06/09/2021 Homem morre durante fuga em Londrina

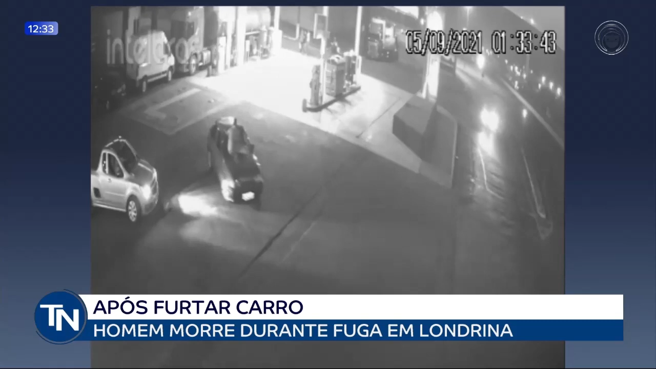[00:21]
A polícia militar foi atender a ocorrência e descobriu que o veículo era o mesmo que havia sido furtado momentos antes em um posto de combustível em Cambé. As câmeras de segurança registraram o momento em que o carro foi furtado. Na fuga, o bandido atropela um frentista e, em seguida, sai em alta velocidade. O corpo do homem não tinha identificação. Ele foi encaminhado ao IML de Londrina.